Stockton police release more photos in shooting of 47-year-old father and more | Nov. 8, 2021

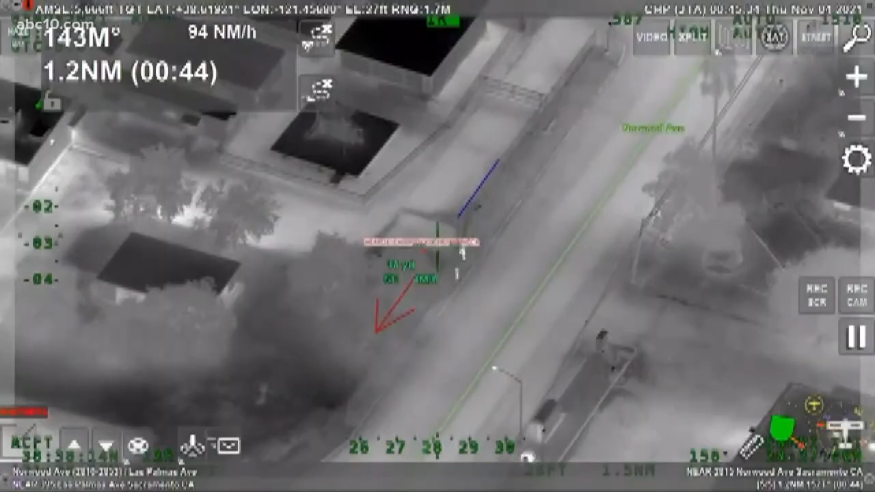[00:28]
New video tonight from the CHP shows burglars on the run in North Sacramento.
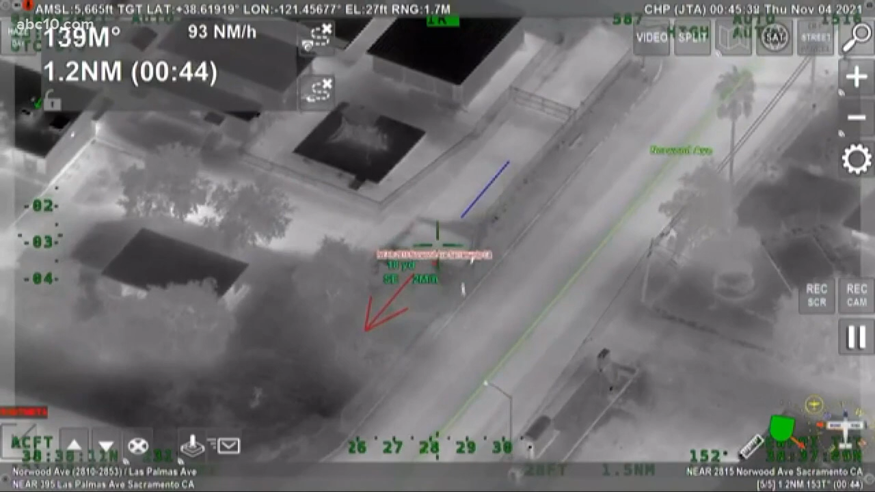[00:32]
Police followed them from Norwood Avenue to an elementary school where they crawled onto a roof and eventually were captured.